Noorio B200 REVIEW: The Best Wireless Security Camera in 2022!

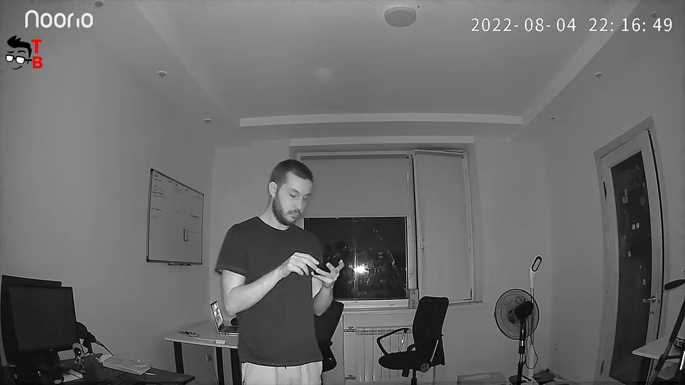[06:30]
That was a nice video. You can choose night vision mode and full-color mode.
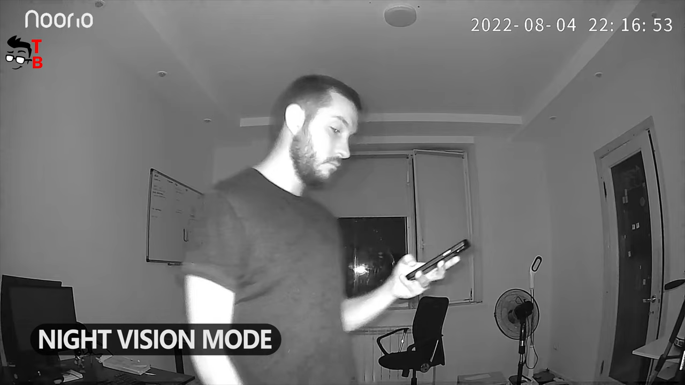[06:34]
Of course, the video quality is better in full-color mode, but then the spotlight turns on.